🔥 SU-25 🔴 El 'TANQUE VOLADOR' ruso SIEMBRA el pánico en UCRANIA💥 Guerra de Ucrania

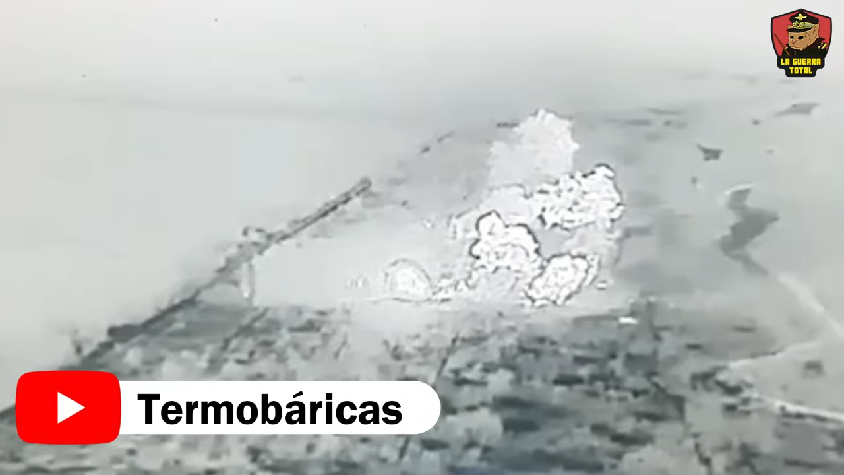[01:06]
Están empleando algunas de las armas más avanzadas, como las bombas termobáricas, las FAT-500 y municiones de racimo RBK.